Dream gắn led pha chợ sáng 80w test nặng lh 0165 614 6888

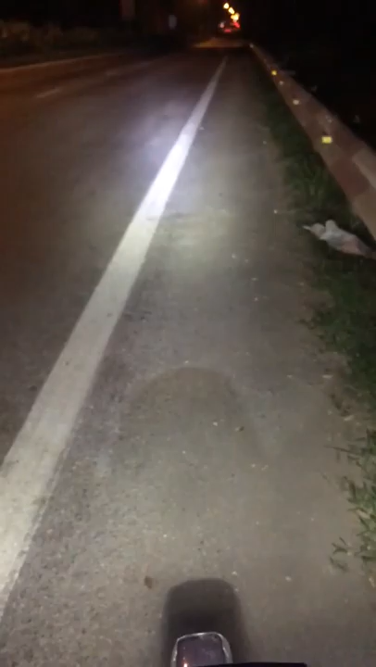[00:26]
Thì bây giờ là mình sẽ xuống tốt Đây mình nó cho anh em thấy Đó cái này nó sáng đấy Đó Ok
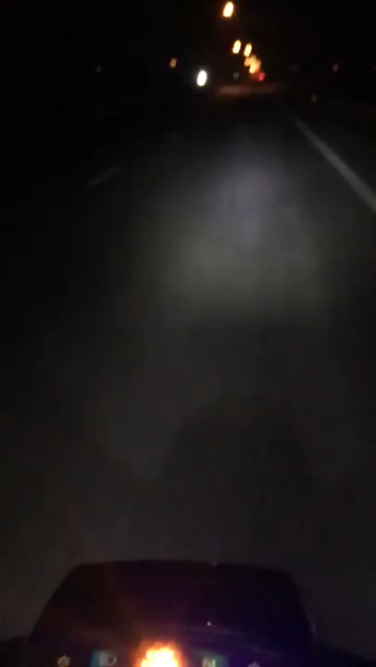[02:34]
Đó Đây là xuống cốt Ok Bây giờ mình sẽ lên pha Đó Rất là sáng anh em Thì mình Vẫn cứ đồng hồ của mình Vẫn đăng báo là 40W Hiện tại bây giờ là Vốn kế của mình Đang chỉ là 12,7 rồi Như thế này Thì anh em đi thoải mái Không bao giờ lo hết điện Anh em nhá Cái hồn định điện Với điện 2 Thì mình cũng xin kết sẻ thêm Nên anh em là Nó sẽ tự động Nhận
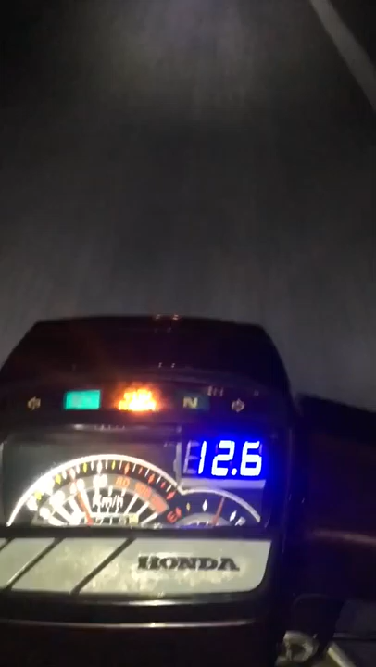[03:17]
Mà bây giờ mình lắp lên Một cái bóng nữa là 80W Nó vẫn đó là 12,6 Như thế này